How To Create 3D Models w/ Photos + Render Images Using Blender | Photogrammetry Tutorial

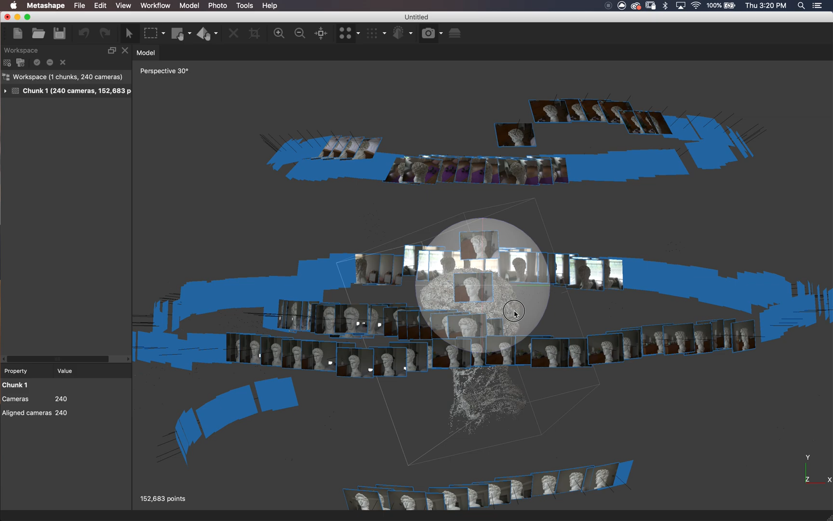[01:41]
don't align correctly here and then you can right click the chunk and hit optimize cameras and that's supposed to help i've never really ran into that issue but you might so here's that sparse point cloud
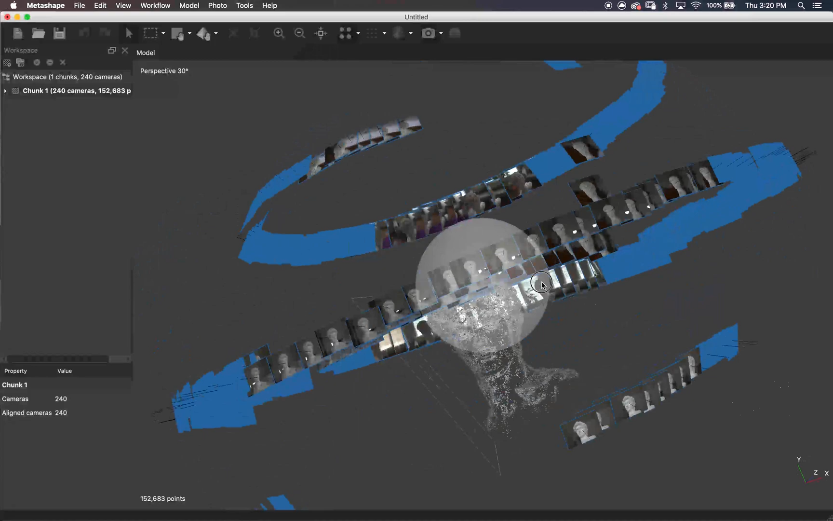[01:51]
you can turn off the cameras here and if you right click you can re-center your object with that
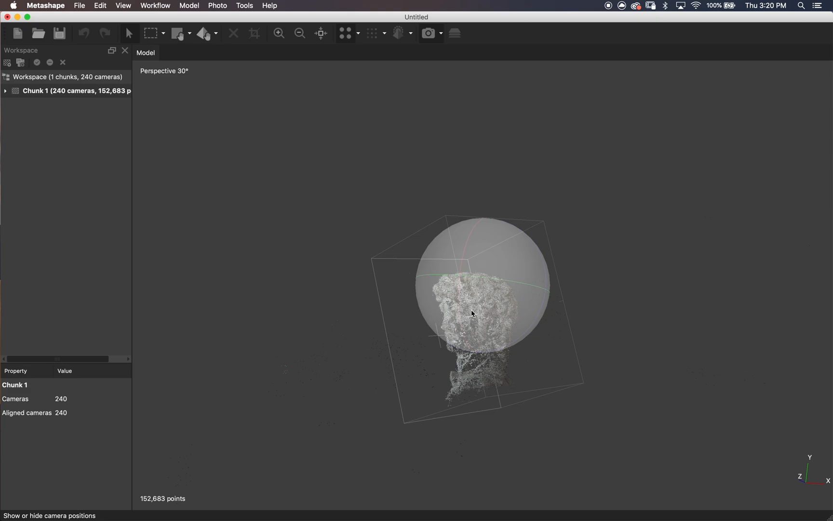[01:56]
ball in the middle so then we can just click and drag that ball around to rotate everything
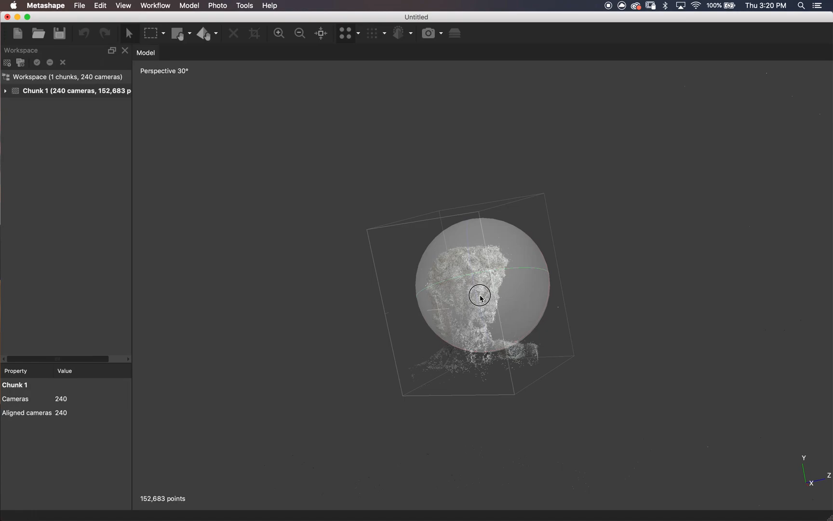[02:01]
let's go over top and circle select our object we'll
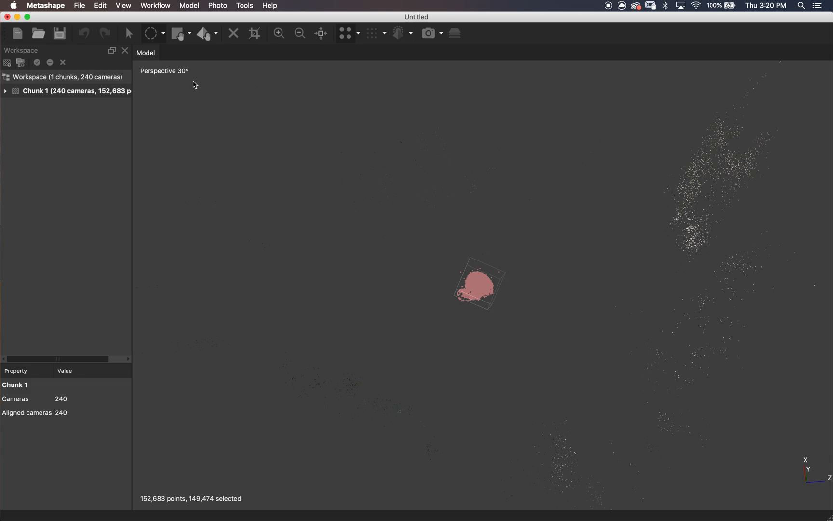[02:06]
invert the selection and delete the extra points then let's just clean up any extra
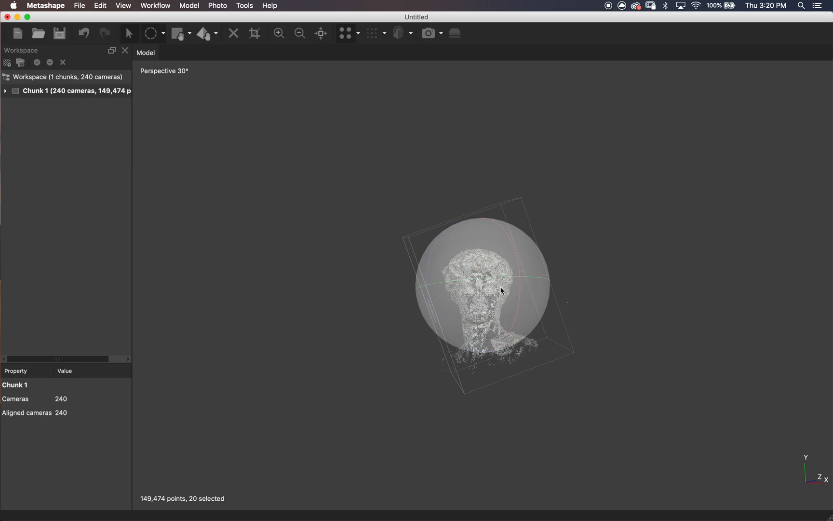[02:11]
floating points luckily there weren't too many here because i shot this in a decent environment there
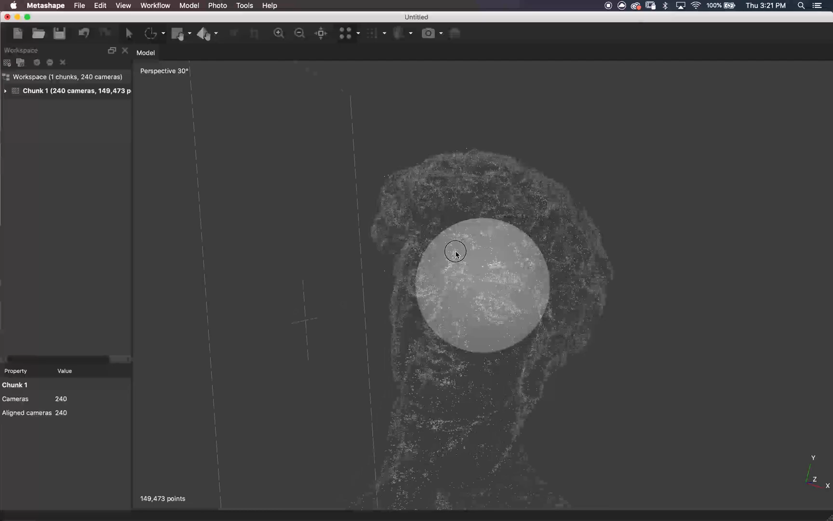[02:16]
are also ways to clean up points without selecting and deleting them manually you
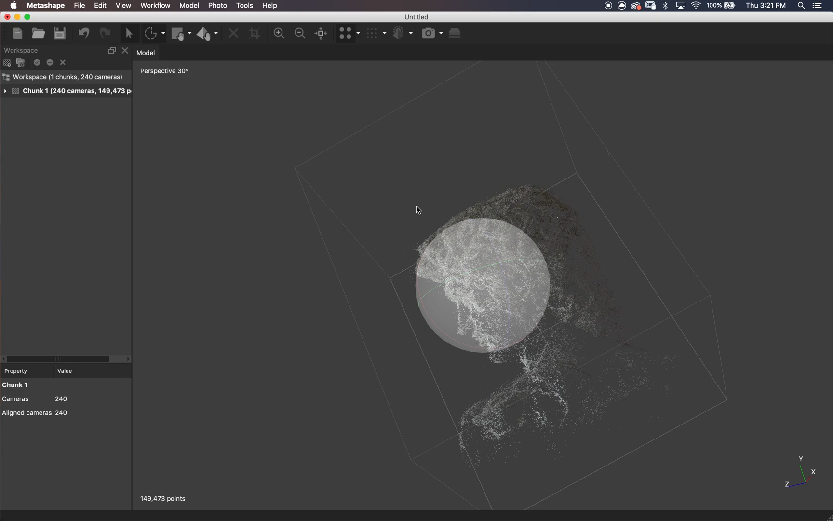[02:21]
can mess with some parameters that get rid of points that are less likely to be the object i haven't done that yet but it's
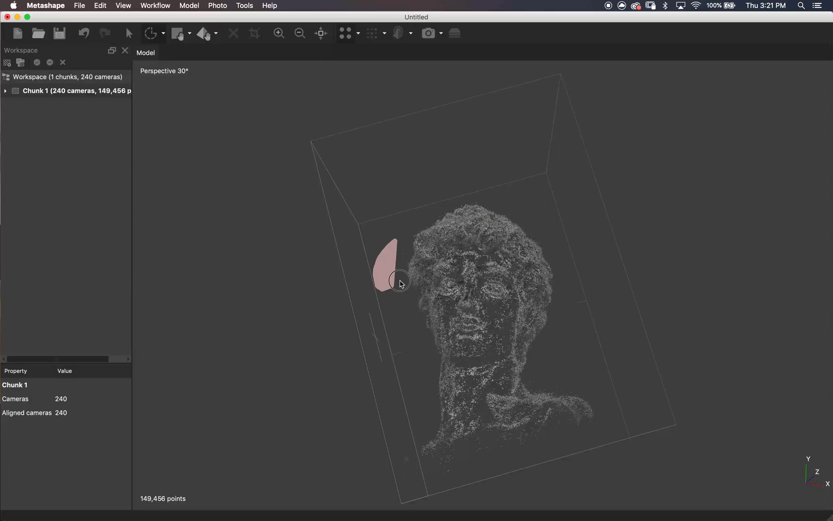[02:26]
something worth looking into now let's build that dense cloud i can't
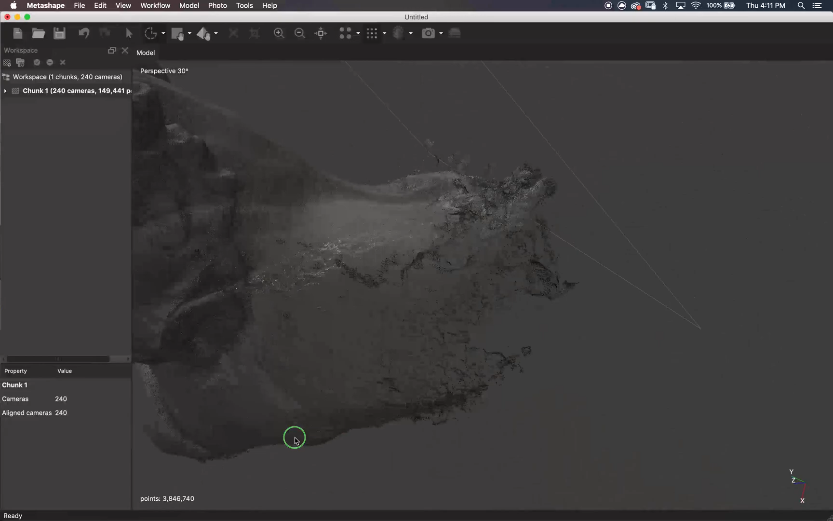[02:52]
i actually go and mess with that bounding box here i'm pretty sure you're supposed to do that before you build the dense cloud and you know i'm not really
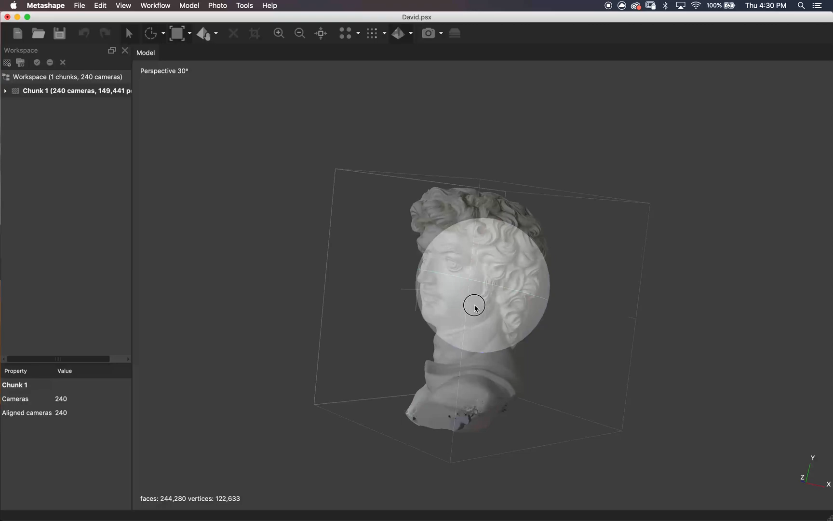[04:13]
looks you know this really wasn't the best thing to shoot it's just an all-white statue so
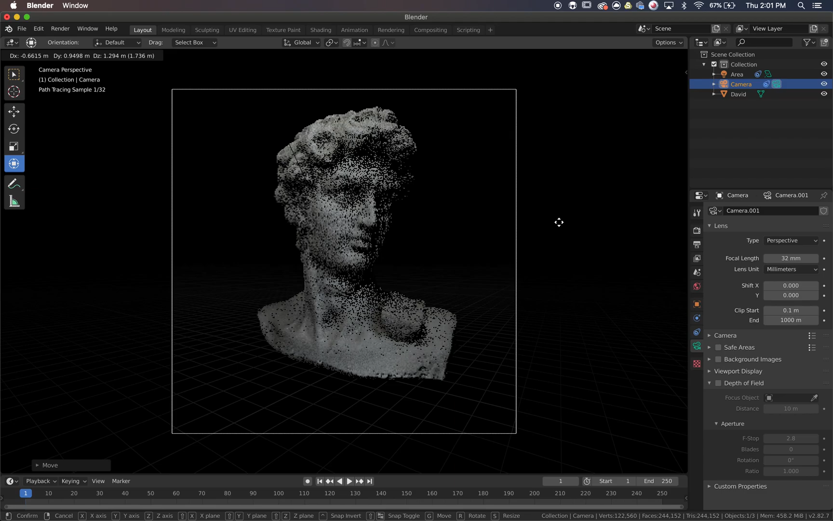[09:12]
and then another note here you see how it gets kind of choppy and pixelated as i move around in this view let's go over to this view right but my lights and